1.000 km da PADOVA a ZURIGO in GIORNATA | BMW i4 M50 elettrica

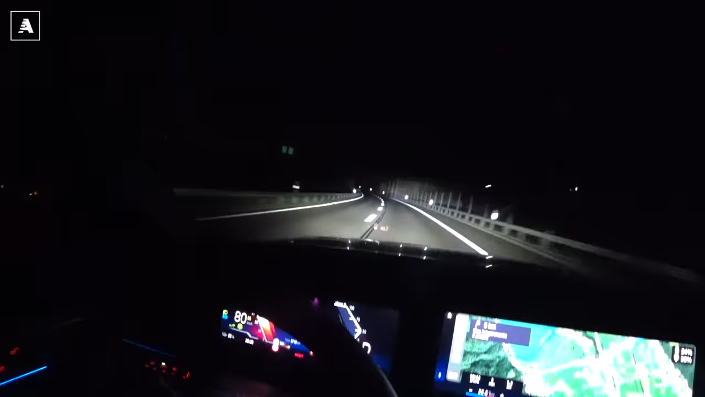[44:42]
Guarda come spacca il faro laser. Adesso è tutto acceso perché c'è l'abbagliante automatico Matrix.
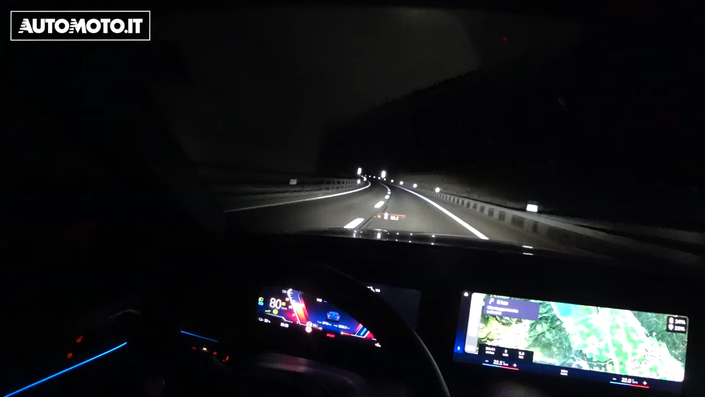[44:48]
Ovviamente si vede che c'è il laser acceso perché in mezzo, non so se si vede nel video, adesso è spento. In mezzo si accende una sorta di spot bluastrino. Adesso è spento, non si vede, ma c'è proprio uno spot diverso che illumina un bot. Guardate il Matrix come taglia tutto attorno, bello, fighissimo.